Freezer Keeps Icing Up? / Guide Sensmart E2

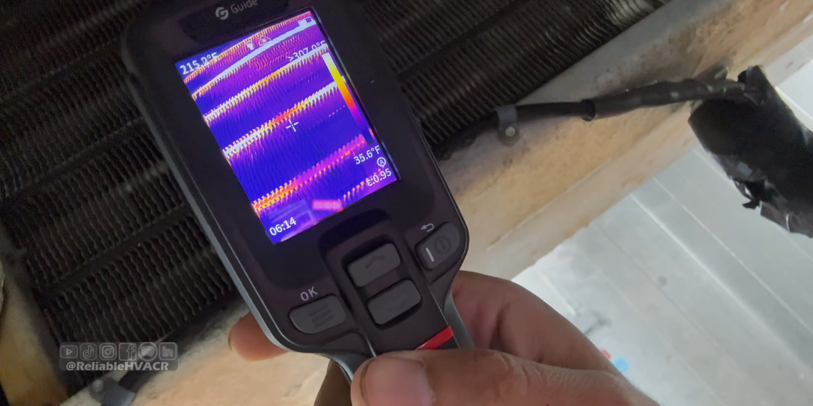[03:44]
so now we're going to go in the roof and kick it out turn it back on and check our pressures
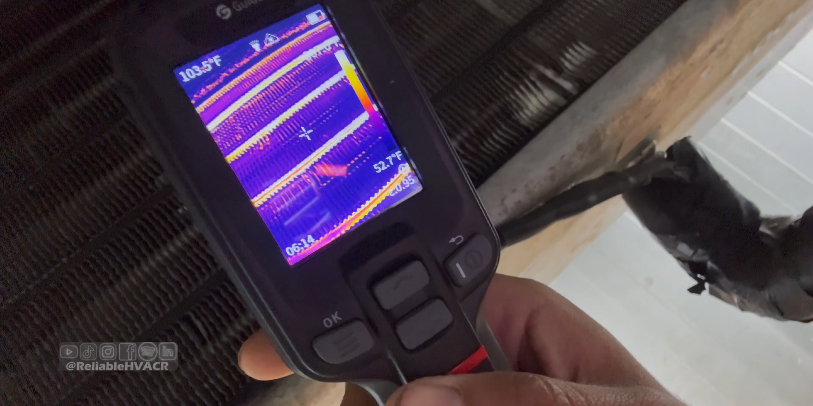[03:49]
superheat all that all right so far i'm not seeing anything out of the ordinary for the uh unit to be
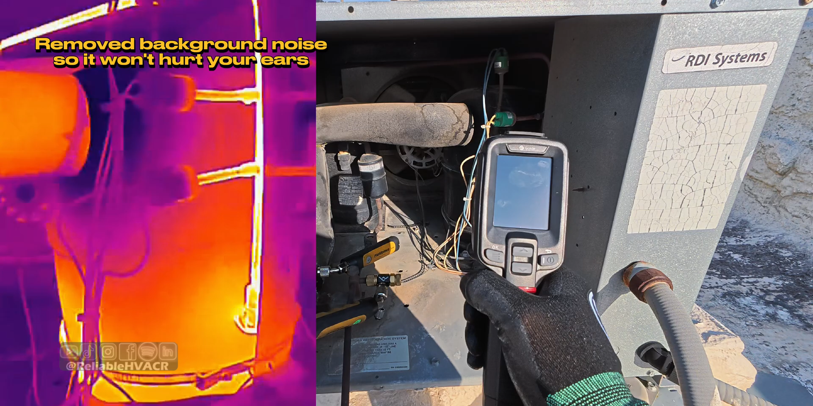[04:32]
i'm going to record really quick on the thermal camera the e2 so as you can see here our crankcase heater is working and you can see our discharge line there
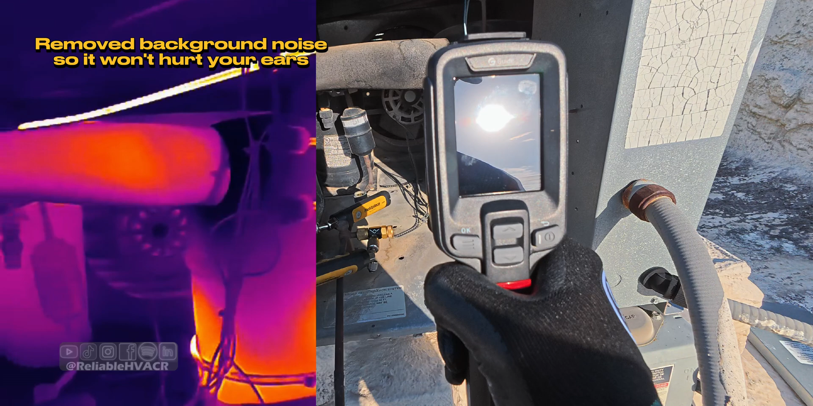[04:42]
and if you have like a bypass valve on that side you can do that too you can check that over there
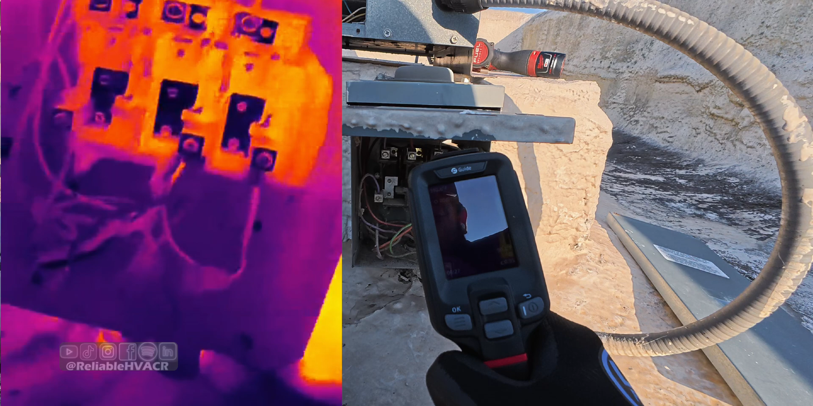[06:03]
you can check contactors too so it's another use for a thermal imager here so just want to verify that uh a lot better than the good old uh finger test
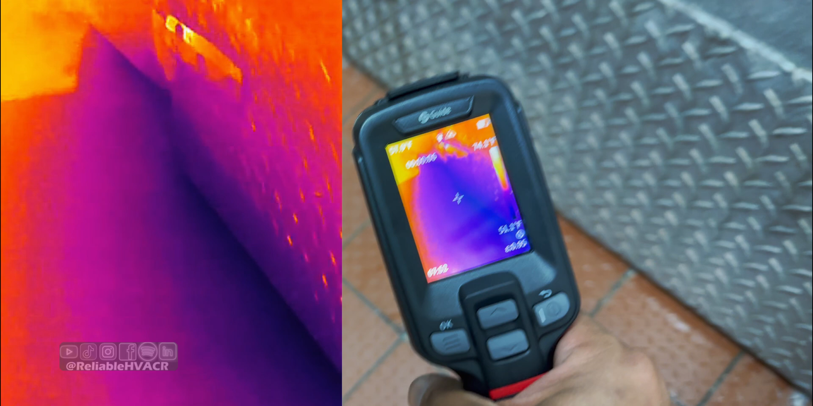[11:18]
Alright, so actually, you know, not enough to be, or to make me worried.
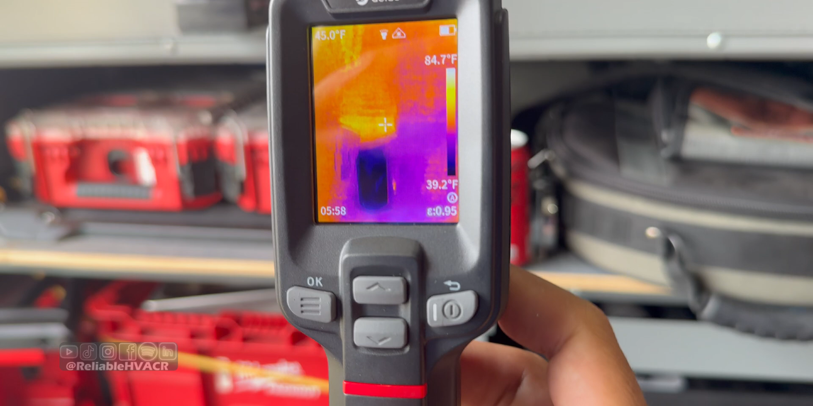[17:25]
On screen: spot 45.0°F, scale top 84.7°F, scale bottom 39.2°F
So you can take the photos you need to, or actually record something in real time.
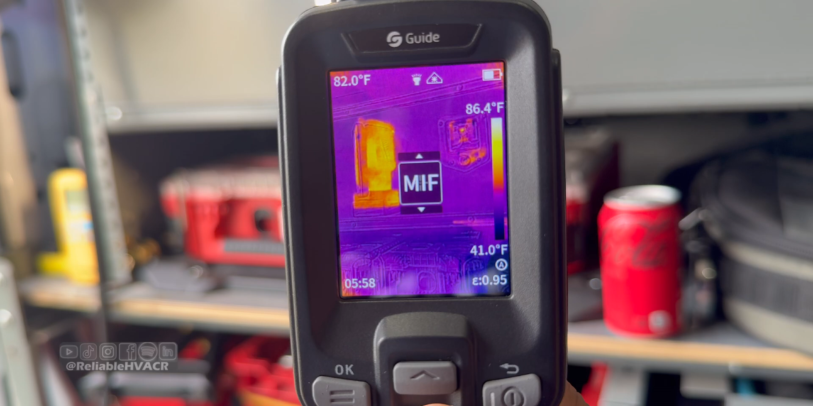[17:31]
On screen: spot 82.0°F, scale top 86.4°F, scale bottom 41.0°F
If you have something going on where you need a video of the thermal imager.
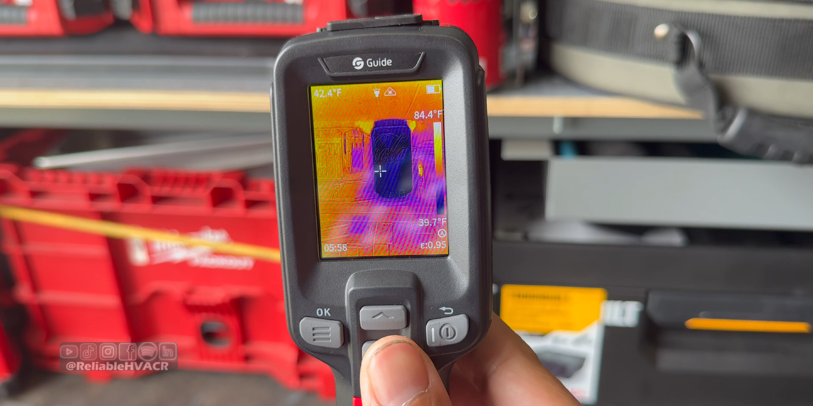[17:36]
And again, with those two cameras on there, that's what makes it unique because most don't have that's that two megapixel camera,
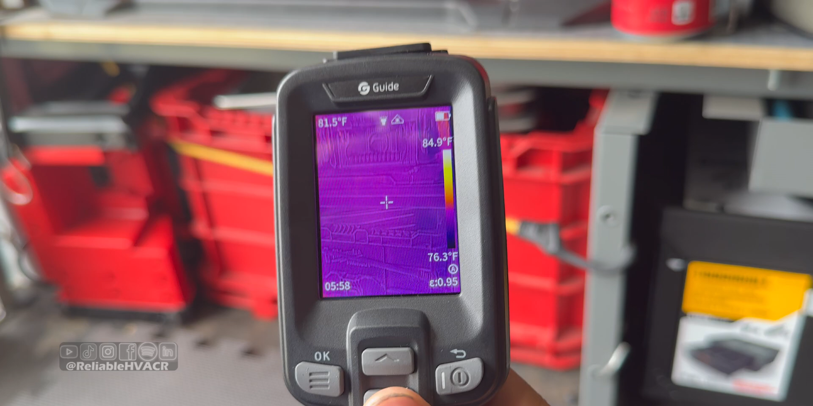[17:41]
On screen: spot 81.5°F, scale top 84.9°F, scale bottom 76.3°F
you know, to give you that quality because it's overlapping the two images.
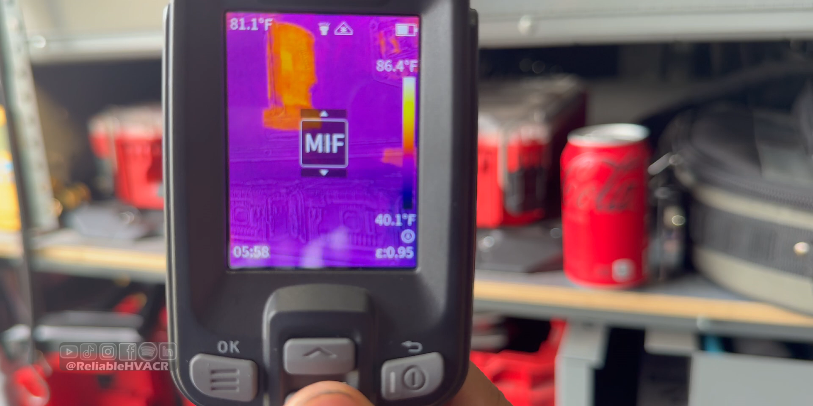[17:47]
On screen: spot 81.1°F, scale bottom 40.1°F
So you can take just photos if you need to, if you want to use this as your image, you take images for work.
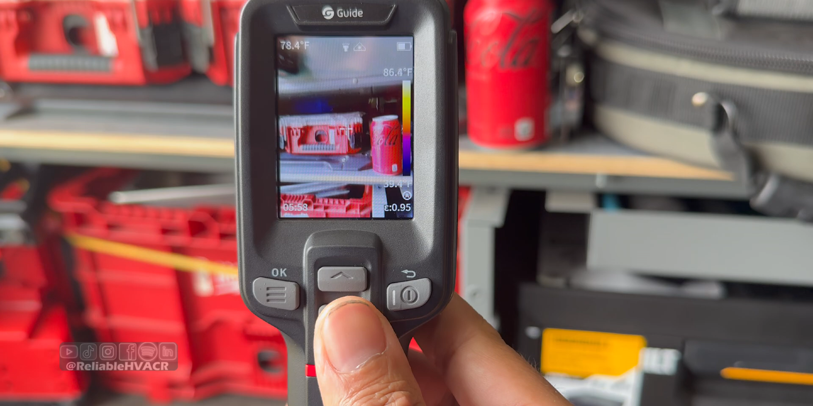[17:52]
On screen: spot 78.4°F, scale top 86.4°F
And you, you know, you're going to be looking for thermal, um, whether it's hot, hot wires, hot contacts, breakers, uh,
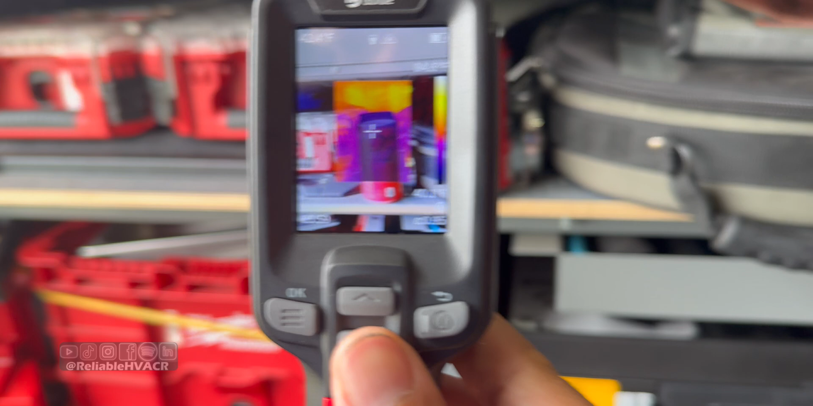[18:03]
loose connections, uh, water leaks, heaters, you know, the list goes on and on vents returns supplies.
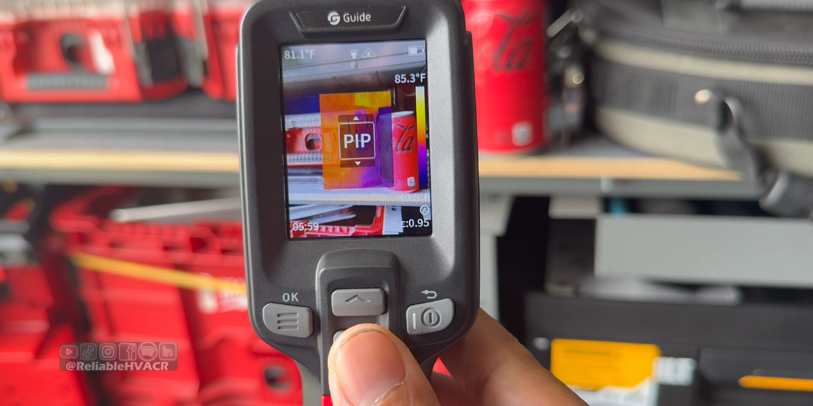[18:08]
On screen: scale top 85.3°F
You can, uh, check all of that.
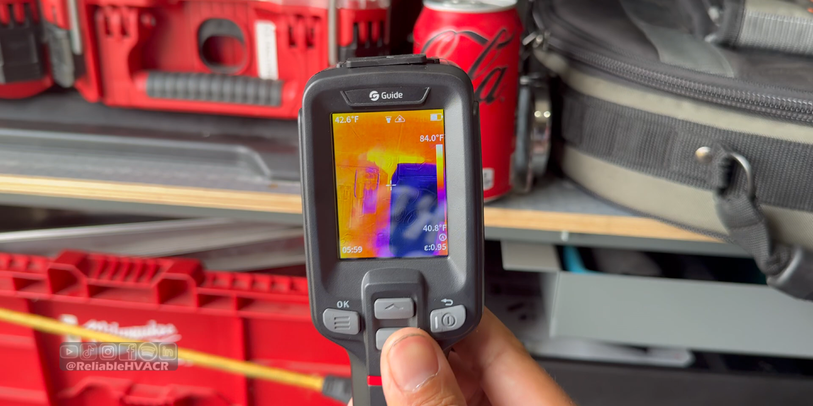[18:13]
On screen: scale top 84.0°F
I've checked, uh, even bypass valves and things like that with a good thermal imager. So you can take pictures without the thermal imager.